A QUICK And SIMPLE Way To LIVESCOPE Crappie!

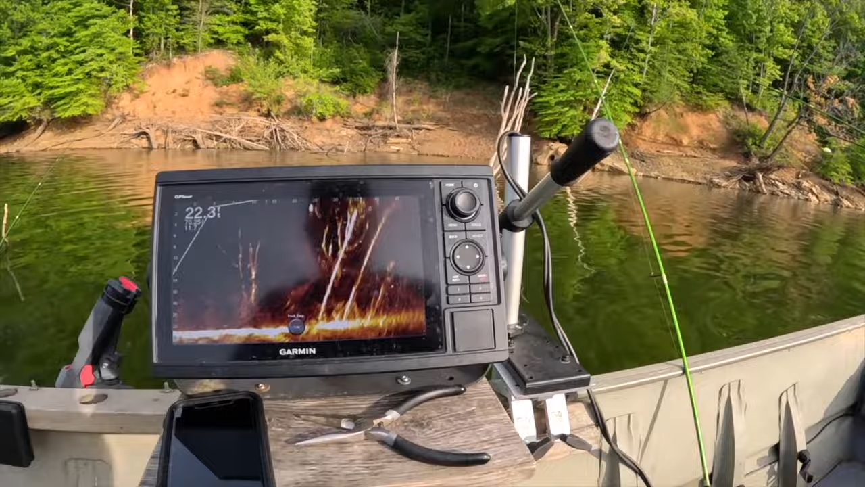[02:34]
This is kind of a look at the brush that we have in there. And you can see some of the fish swimming around in there. We're going to show you a quick and simple method of how we are going to get on these
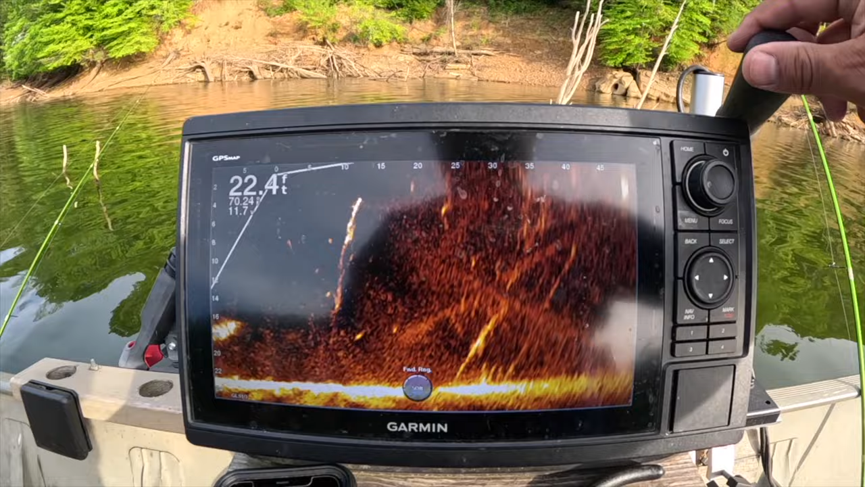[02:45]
On screen: depth 22.4 ft
fish and catch a few real fast using a variety of colors. And there's more of them down there, y'all.
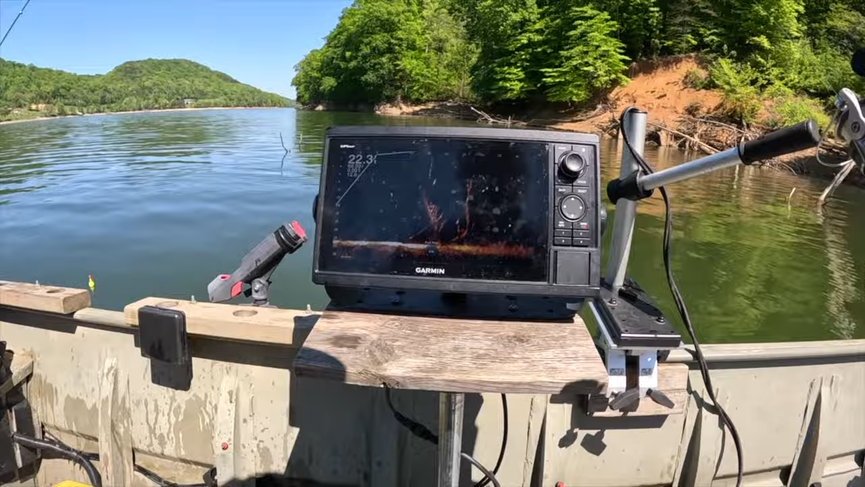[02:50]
Look at this. That is what we're looking at. Here we go. I'm going to cast out there again.
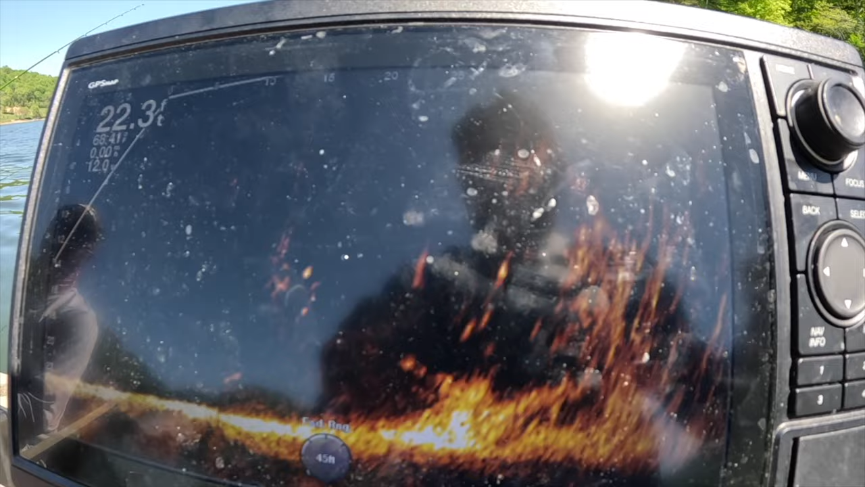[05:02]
That is a big old sturgeon. or a big old paddlefish. That thing is massive. Oh, swiped at it. Yeah, whatever that big thing was, don't tell me that was a crappie. That thing was massive. I bet it was a smallmouth. You got to remember, smallies like to hang out on this brush. A couple times I thought it was a big crappie. It was a massive smallmouth. Oh, there's a lot of fish down here. Yes, there we go. There is. He's following it. Come on. He followed it out. That one's coming for it. Oh, there's like a bunch of them.
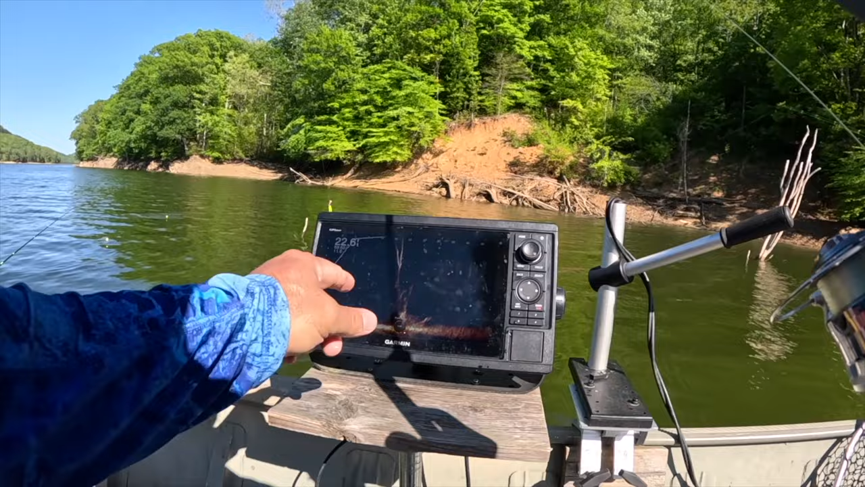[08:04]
Now I was watching them here and I was like, well, said I can't quite get to them where I'm at. So why don't I cast like this, right? So I went and I could watch it fall in here. There it goes. It's falling down. Falling down. Kind of in that cradle where they are. Here we go.
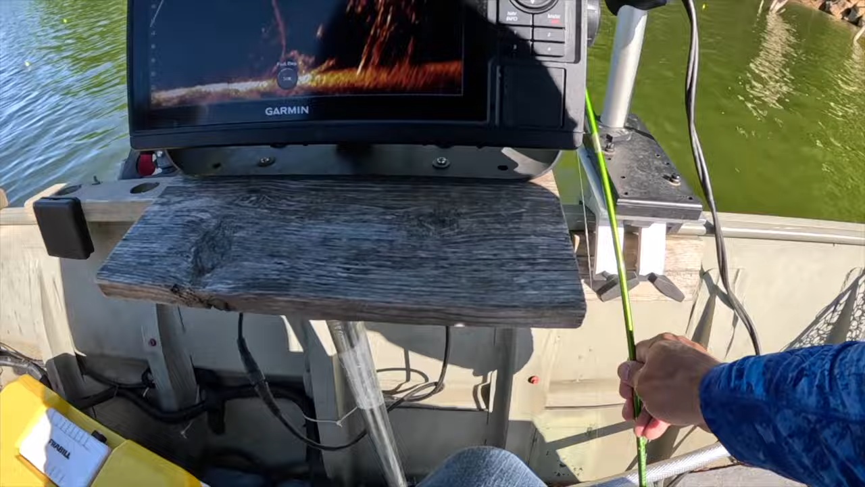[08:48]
There's a big crappie right there. It's what I'm trying to get, but it's more like over here. Oh, I missed him. Look, he's right there. That was a good one too. There they are. Right on top of him now. Come on. That would have been. Got him. Got him? Yep.